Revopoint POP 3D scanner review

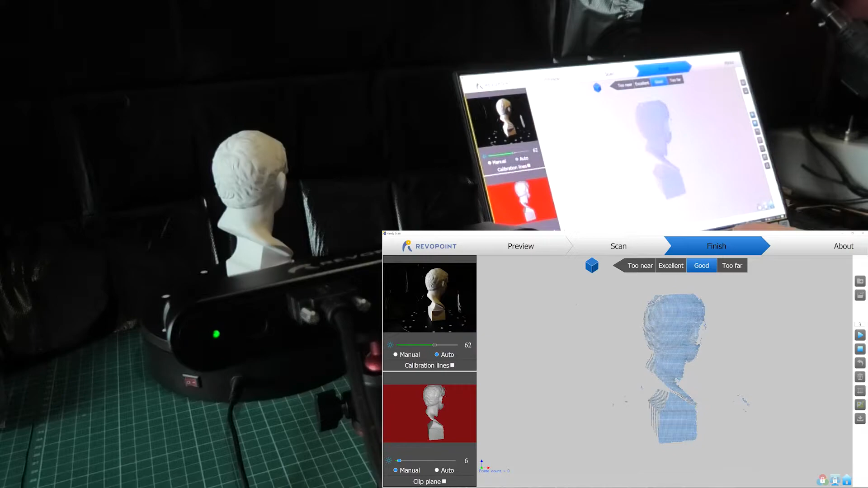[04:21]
You put this where it says between good and excellent, actually. Good is too far away. Excellence. There you go. So we'll put it on excellence. There's the infrared image. There's the camera image. And that's, that's the, um, transition that it sees.
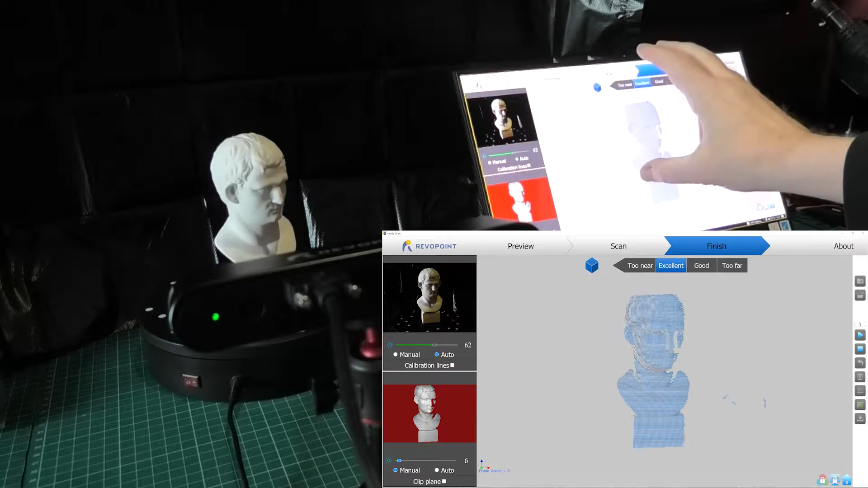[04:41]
Or it's transition, or it's process, whatever. So, what I'm going to do is, I'm going to press on the play, and it should start building.
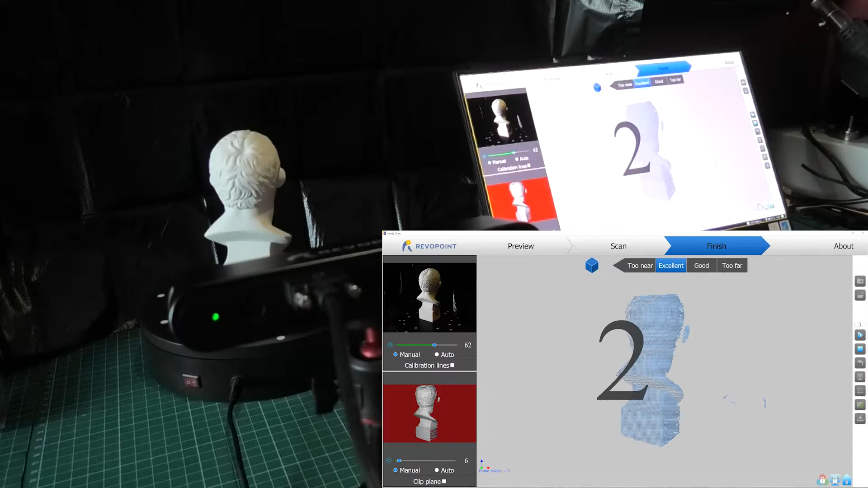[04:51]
So it's done a couple of turns now, and I'm happy with what it's actually taken.
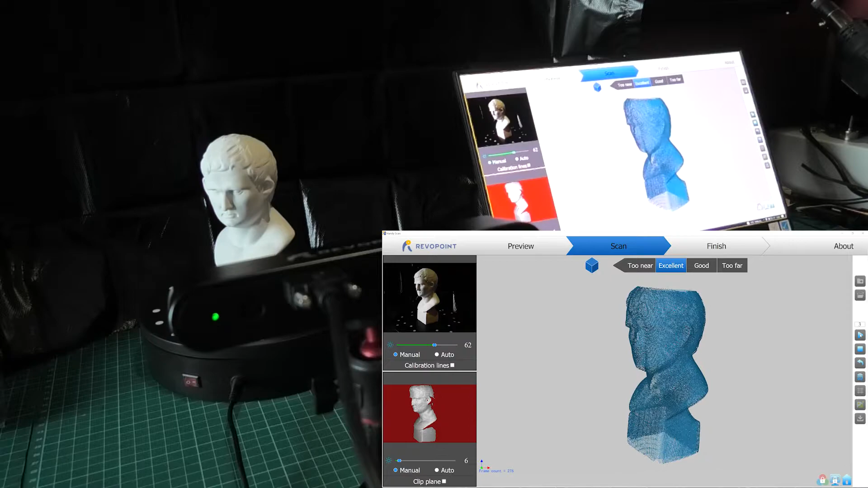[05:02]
I'll press the pause button like that, and I'll get this, and I'll tip that down on its back.
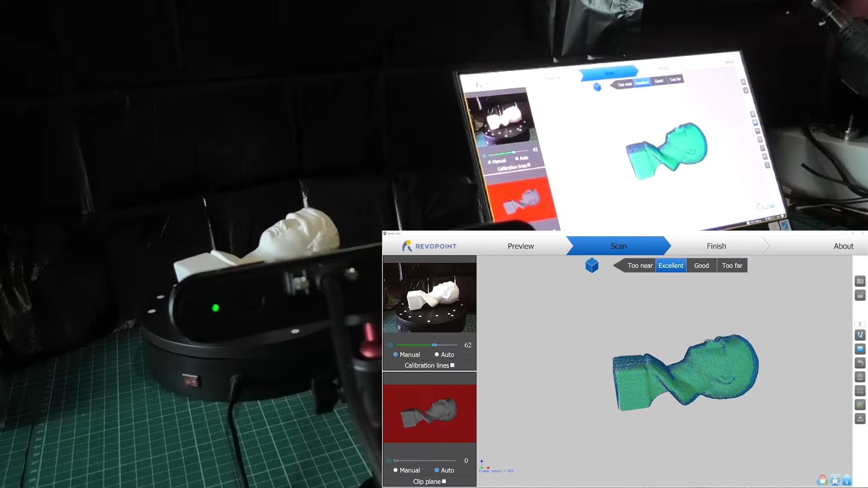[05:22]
We've got those points now. So we'll press pause again. And what we'll do is, we'll just tip him on his nose. Uh, near enough. Press play.
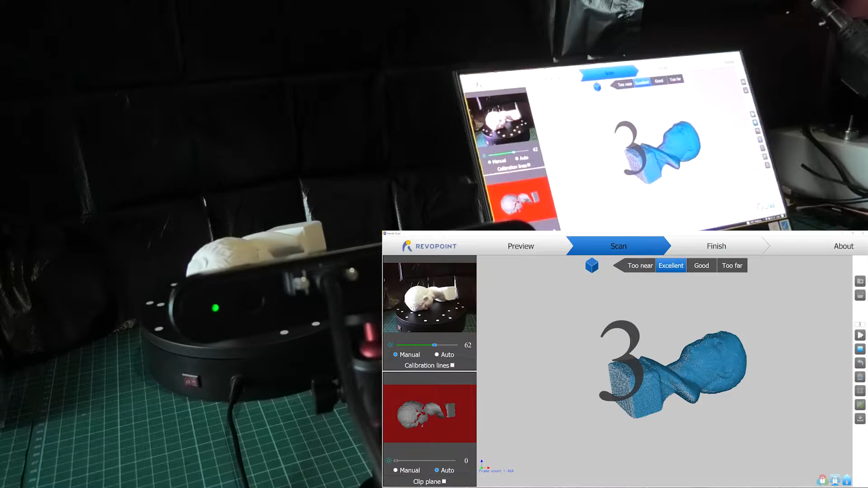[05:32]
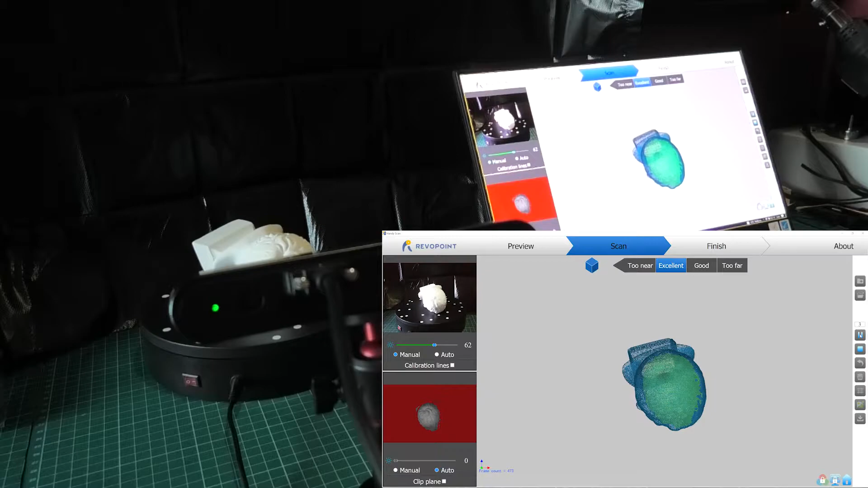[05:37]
That's been around a couple of times. We'll press stop.
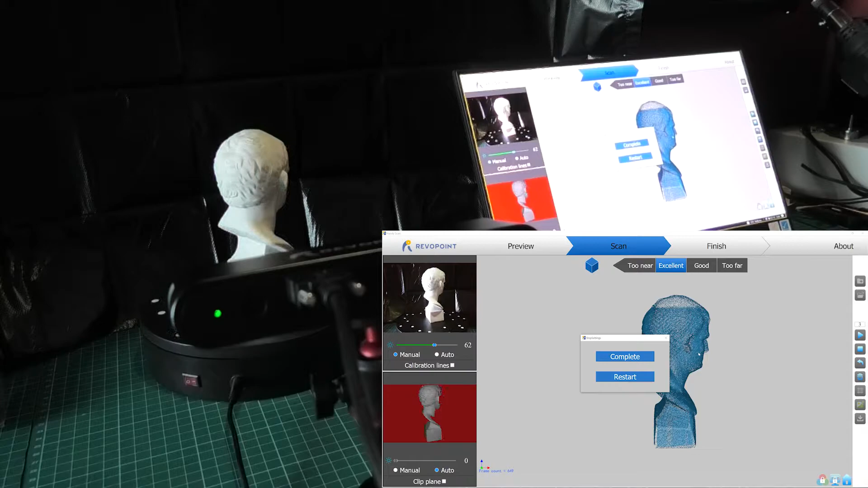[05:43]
Uh, we'll press complete, and then it goes through the cam cloud point fusing.
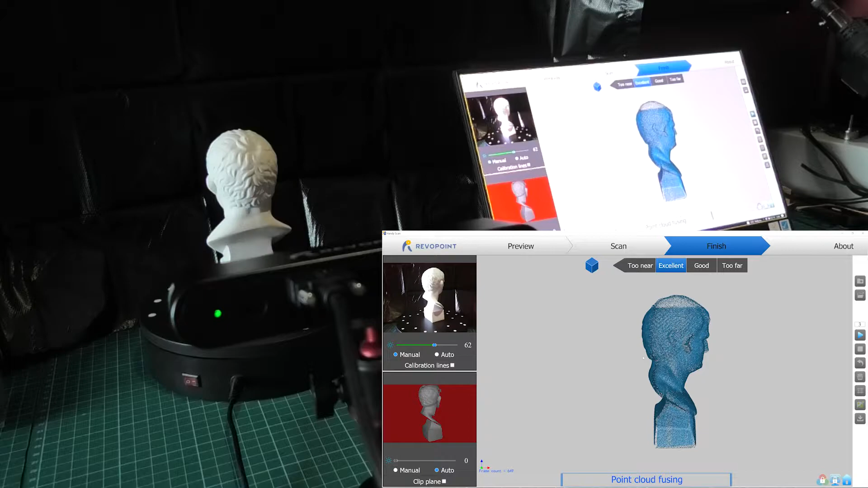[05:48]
So it gets all those tiny little dots, and it fuses them all together. Fusing complete, and then you hit the mesh button.
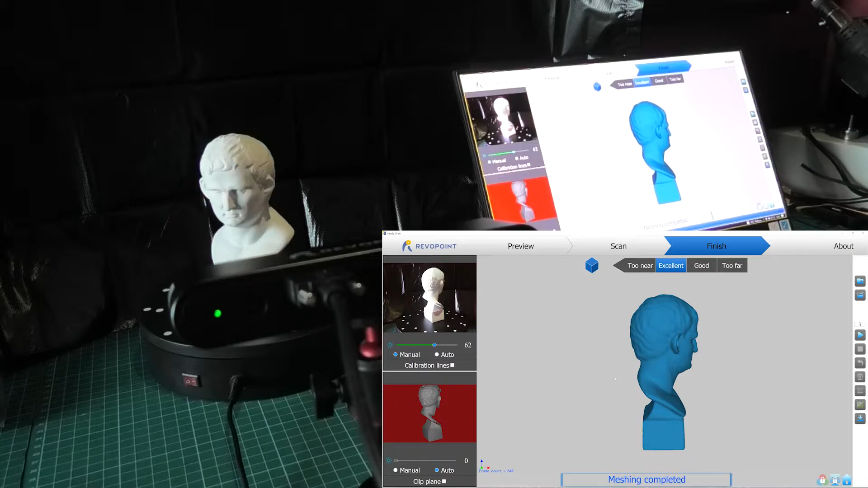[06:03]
It's not very easy at all to actually orientate this. Obviously you've got to export it into something, but I'll try and show you if I can bring it round.
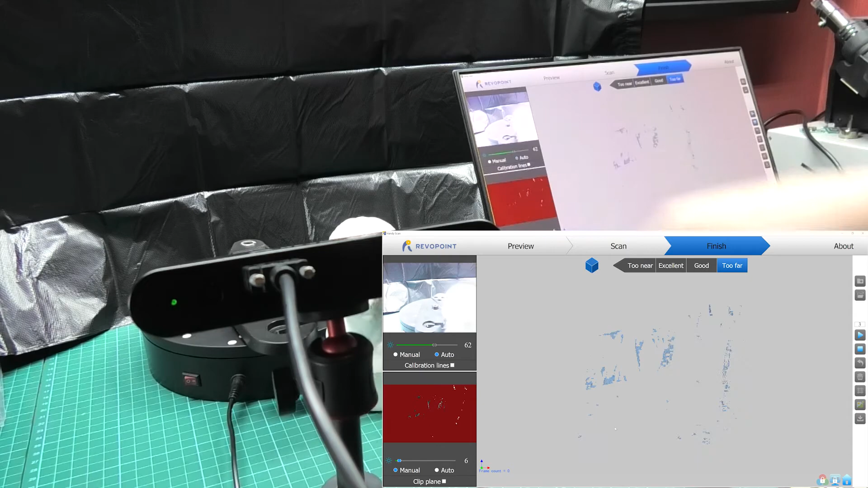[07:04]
Obviously it picks up things like that.